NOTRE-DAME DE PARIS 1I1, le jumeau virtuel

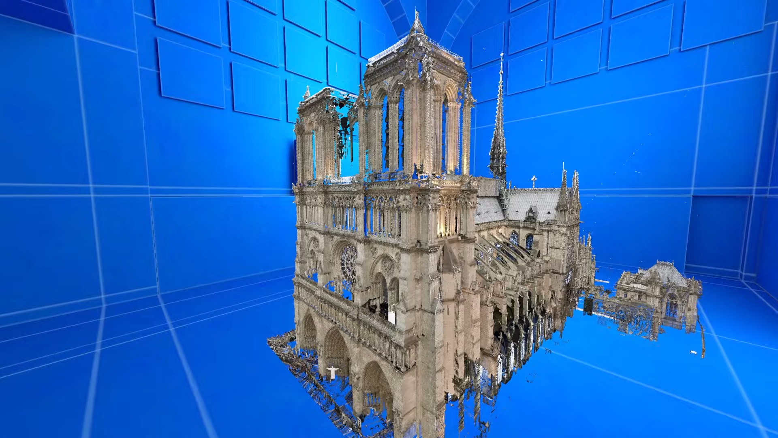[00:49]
en s'équipant d'un casque de réalité virtuelle et on va pouvoir en fait marcher littéralement dans des espaces à l'échelle 1-1, à l'échelle grandeur nature.
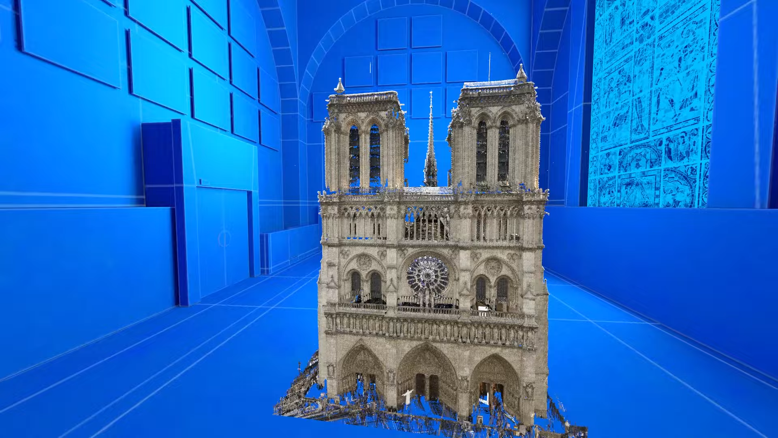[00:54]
Et nous développons donc ici des composants qui facilitent à la fois la mise en œuvre de ces scénarios de déambulation.
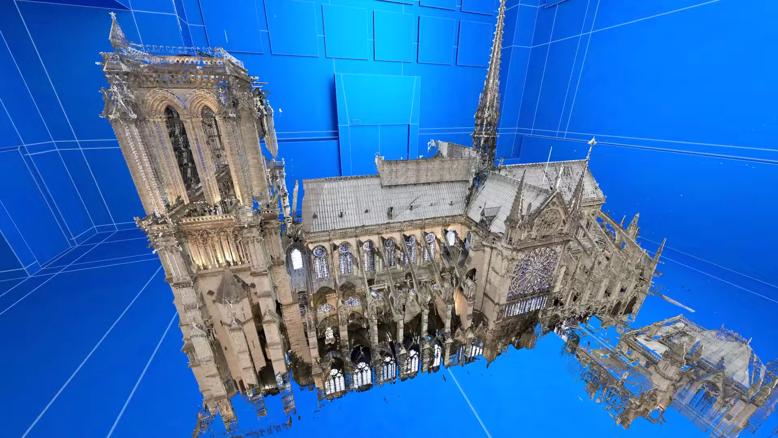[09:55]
L'état de la cathédrale après restauration va être quand même assez différent,
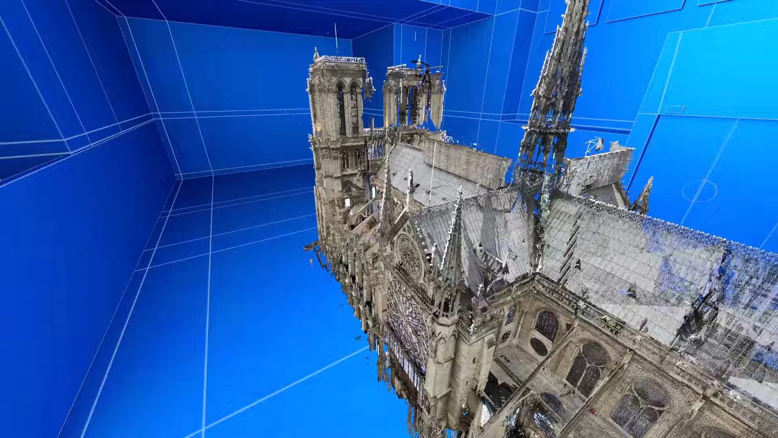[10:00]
notamment sur l'aspect de surface des murs intérieurs.
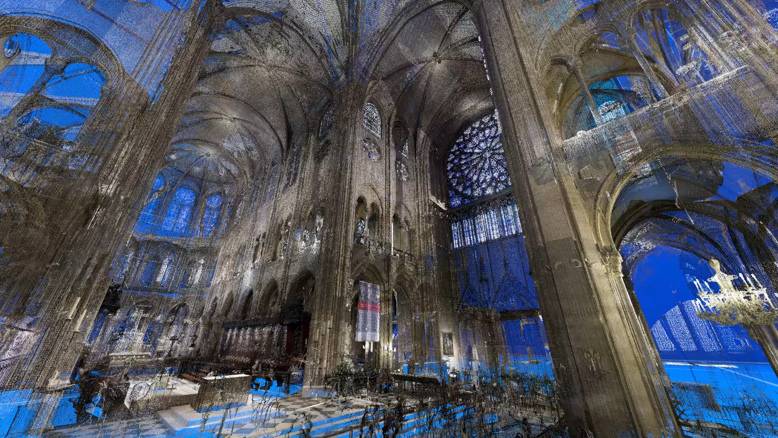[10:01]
Il faudra certainement aussi se poser la question de faire un relevé dans la nouvelle charpente, parce qu'elle non plus ne sera pas accessible au public.